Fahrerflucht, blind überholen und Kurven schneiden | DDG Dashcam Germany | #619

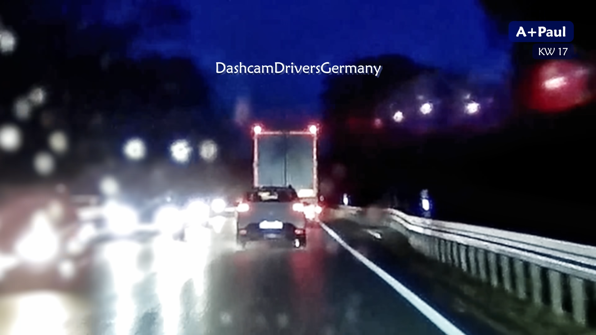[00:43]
Hauptsache schnell, immer diese nervigen LKW oder was genau denken sich die Leute dabei, eigentlich muss ja irgendwie sowas sein, weil wie lässt sich diese Ungeduld bitte sonst erklären? Aber hier muss man echt dazu sagen, hätten der LKW und der Gegenverkehr nicht gebremst, das wäre wirklich völlig in die Hose gegangen.
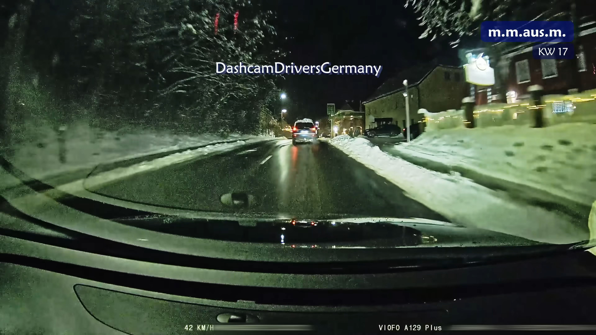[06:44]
Und die Leute werden auch echt immer verrückter. Weil wer jetzt hier denkt, der Vordermann hätte ruhig mal sein Auto freiräumen können, der sollte besser nicht nach links gucken.